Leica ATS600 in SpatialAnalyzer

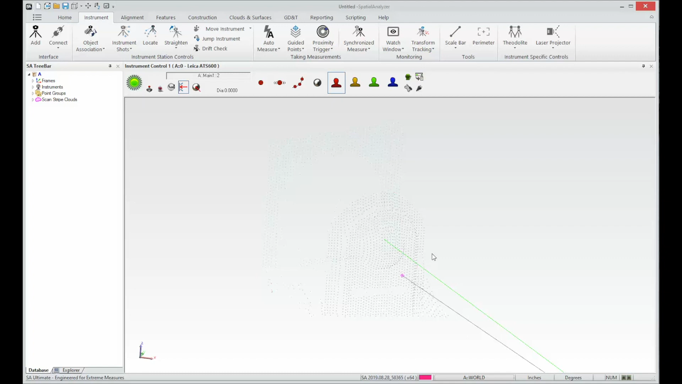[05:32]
So you can do that with control T. Because it all comes in as just one pixel per point. So we'll bring that make those points a little bit bigger to get a little bit better visibility on it. And again to bring up this cloud display dialog box. I hit the quick keys control T. You can also get to it by going up to the clouds and surfaces tab. And it's right here in the middle under cloud editing. This cloud display control.
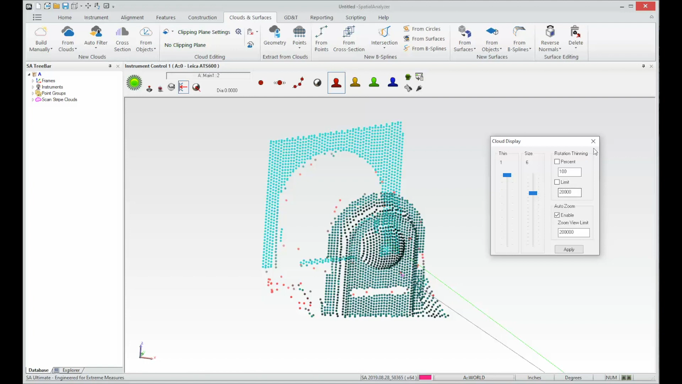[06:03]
We'll bring up that same box. So right now we have some darker blues. This is really the part of it that we care about.
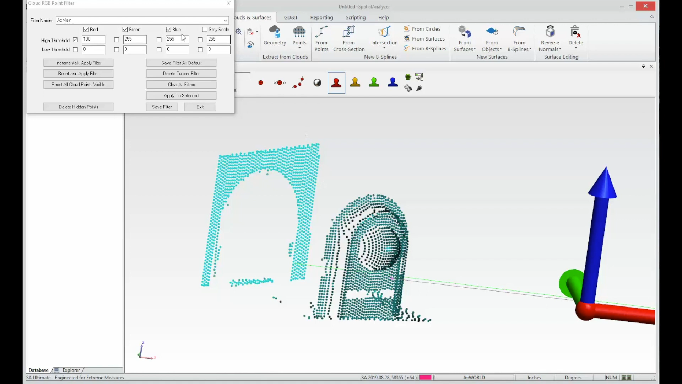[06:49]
So we'll go to and select our high threshold on the blue category. Let's see if 150 will get rid of those for us. And it does. So that leaves us with the data that we care about in this instance. And again that data is not gone.